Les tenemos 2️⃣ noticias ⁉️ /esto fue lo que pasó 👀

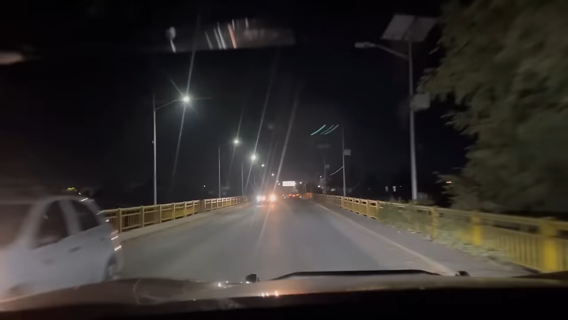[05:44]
Bueno, voy a grabar un ratito de noche a ver si les gusta el video.
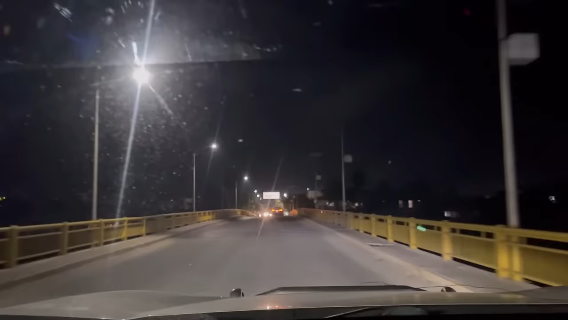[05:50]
Bueno, andamos aquí ya en el puente de arriba, Palacio y Altamirano. Ahí está la iglesia, miren. Ahí están las torres de esas.
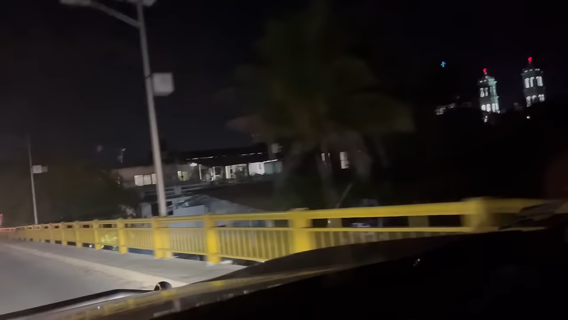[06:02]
Y está la iglesia de Altamirano. Bueno, aquí entramos a la ciudad de Altamirano.
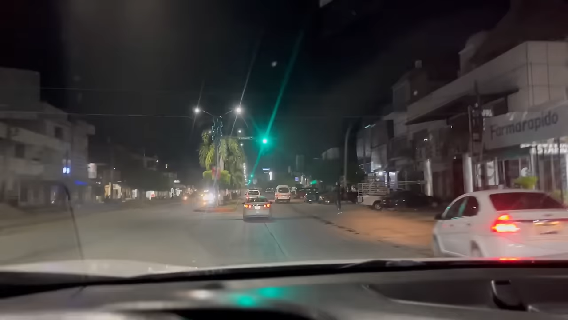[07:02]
Estamos llegando a Coyuca. Se está quemando allá. Mira. Más calor.